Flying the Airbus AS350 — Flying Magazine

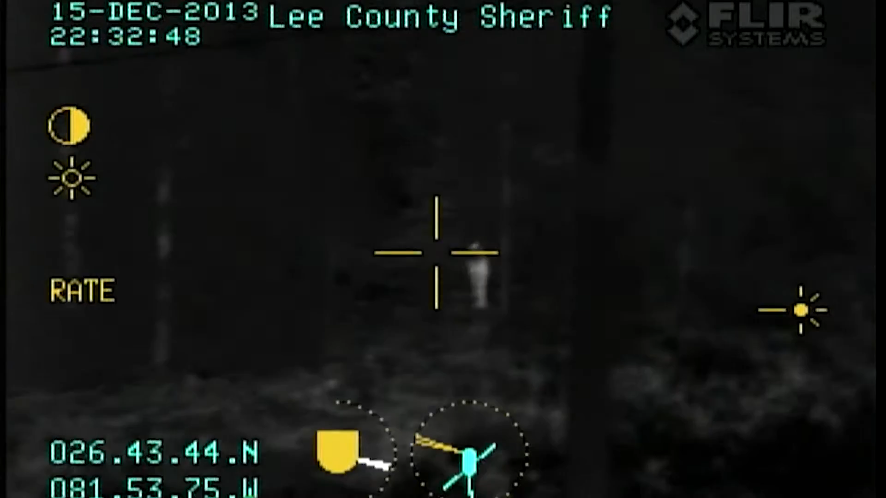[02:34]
The camera is managed by the TFO. So here you can see the water, okay?